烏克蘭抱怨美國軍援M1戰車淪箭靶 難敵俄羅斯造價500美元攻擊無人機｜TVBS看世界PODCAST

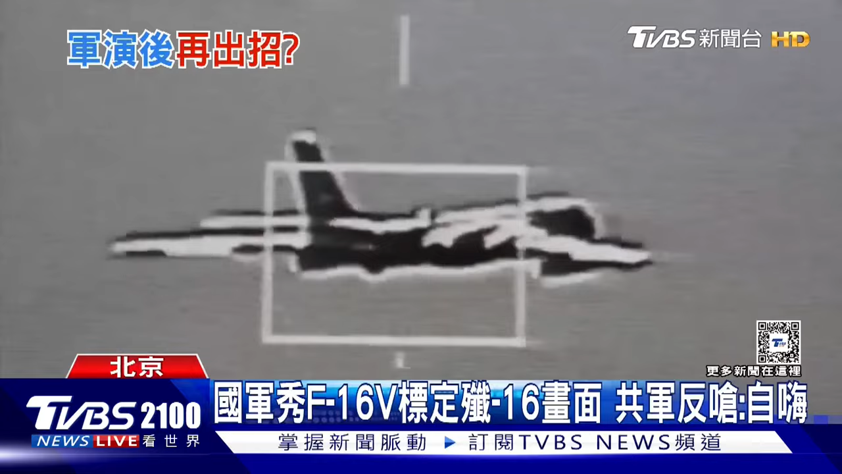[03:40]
12V携带狙击手夹舱高空远距标定中共战机殲16画面吓阻中共停止不理智行为乐于发布一些这种